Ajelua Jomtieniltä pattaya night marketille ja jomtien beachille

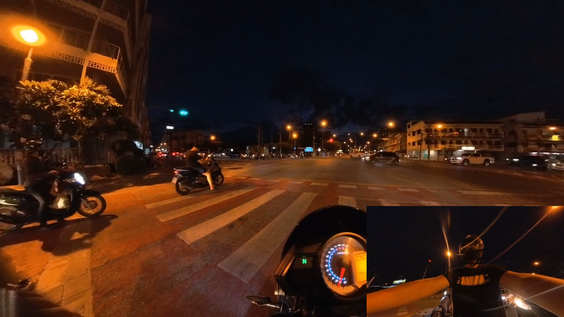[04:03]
Tässä näkee justiin, että kuinka paljon täällä on tätä Vespaa ja sen sellaista. Siinä on oikee. En osin tää koko perheellä kypärät. Toi vaan toi mukula kuolee varmasti tossa, kun vetää kolari. Seisoo tossa. Olis pistänyt vittu vaikka muijalle repuu tai jotta.
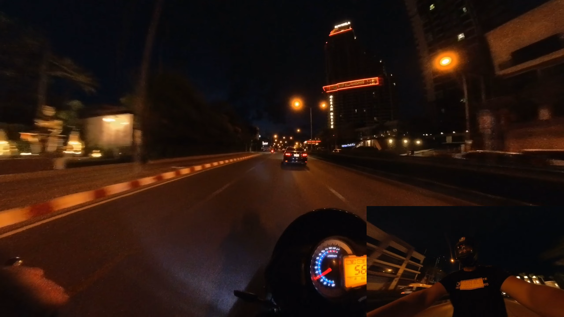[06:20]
Linja-auto tunkee vaan. Onks sillä joku etuajo-oikeus sieltä?
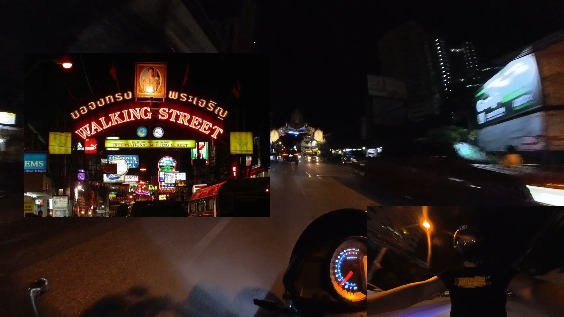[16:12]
Voi olla aika vähän verrattuna. Laitetaan toisen just, joka on jo punaisiakin päin.
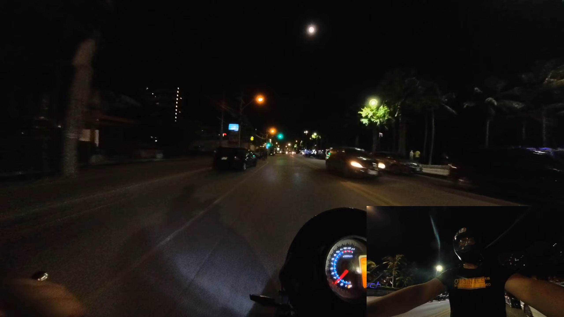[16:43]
Siinä on juu kojua. Sitä väkeä on täällä.
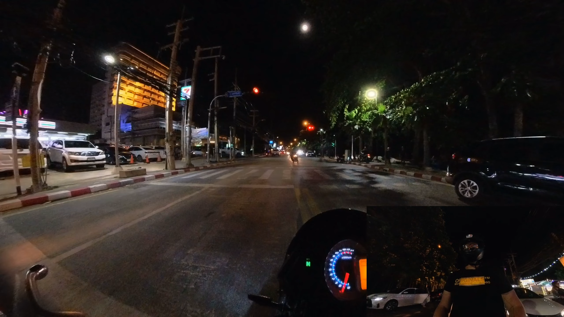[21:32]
Niin taikut lähtee siinä yleensä siinä 3 sekunnin kohdalla jo liikenteeseen. Ja sitten tuot paukkaa vielä joku vihreillä valoilla. Et nyt tekis se taitaa olla. Nyt on vasta niin kuin